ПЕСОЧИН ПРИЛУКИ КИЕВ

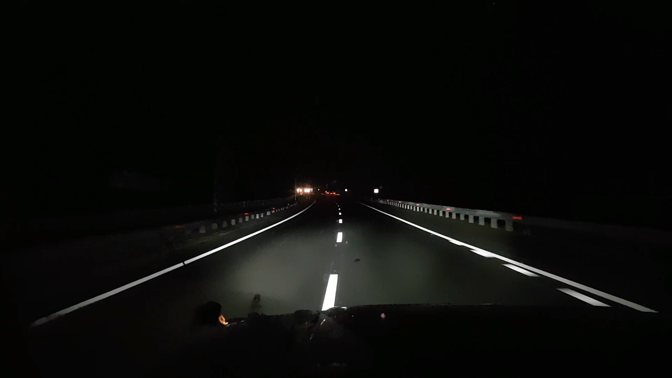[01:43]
Просто дорога, ну не везде пока сделали такую, но просто как в другом мире вроде находишься. Все, смотрите, тут дренажи выкопаны. Сбоку, ты видишь, прокопано, да? Чтобы уходила водичка. Разметочка. Качество асфальта просто нереалово. Не знаю, сколько простоит, но думаю, долго просто. Мы в прошлом году, я видел, как ее делали, когда ехали в Харьков, в МРФ в прошлом году.
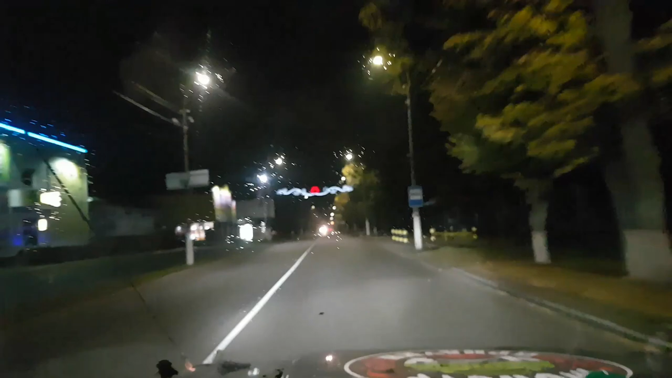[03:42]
ямы можно не объезжать, короче. Блин, тут ты меня 120 вез по этой улице. Сутки назад, да? Подожди, я пристегнусь, Игоречек.
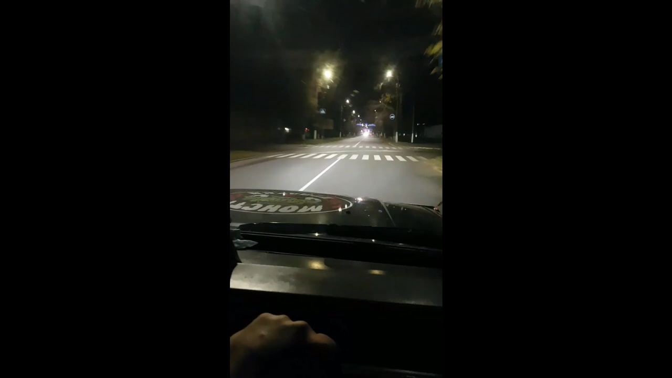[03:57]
Ё-моё, какая скорость? Мы куда мы едем? 105.
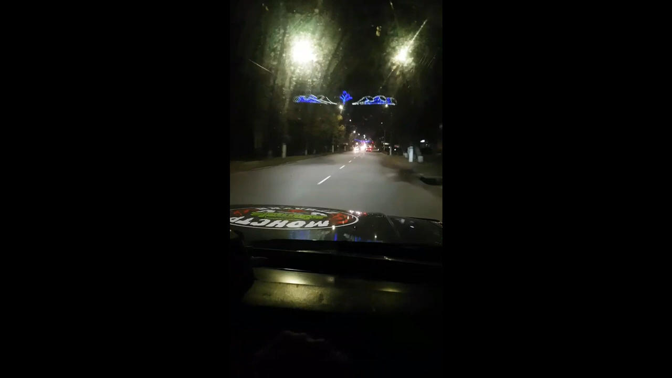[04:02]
Охренеть, тормози ты. Что там, он кто-то едет? Ну, спи, ну успокойся, я ж дома, это же не в Киеве. А, тут знают, что ты едешь, конечно. Да? Тормози ты. Прошла перед глазами раз 14.
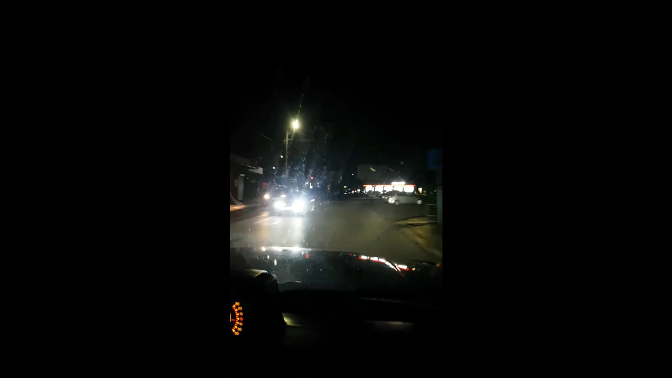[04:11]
Мы тут на мигающий зеленый прошли. Ёханый баба, Игорь, мы на двух колесах едем. А, нет, тут нормально. Ты шо? Да? О, вот этот знакомый перекресток. Забрали Леху. Опять прямо на Харьков. Опять прямо на Харьков уже? Да.
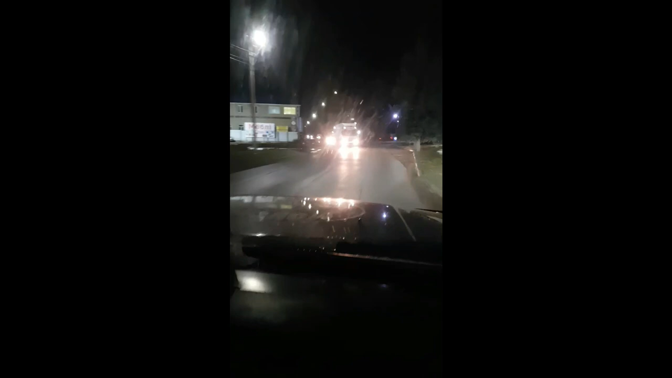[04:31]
Точно это на Харьков? Уже вылетаем на Харьков. Фух, блин. Игорь, я тебя прошу, блин, заправка, ты собьешь. Чуть
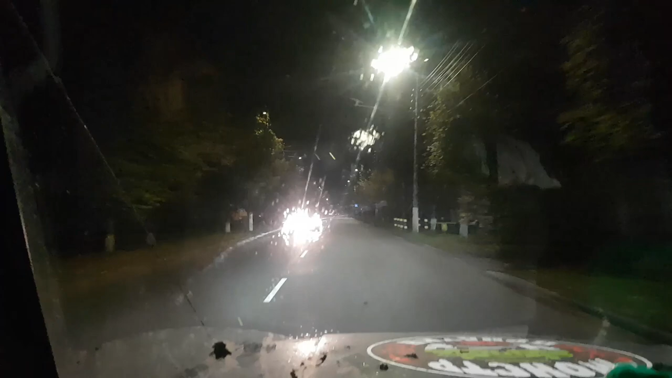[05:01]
Да, вот и приехали, все хорошо. Осталось мне долететь куда? Туда во двор заезжаем?